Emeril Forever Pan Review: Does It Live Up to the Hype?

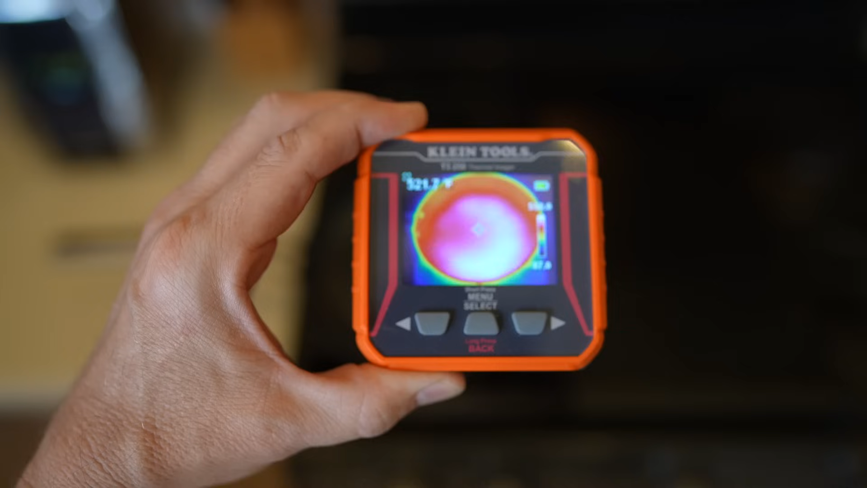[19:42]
All right. Here is a thermal imager showing the heat distribution, how even the pan is. It does look pretty even.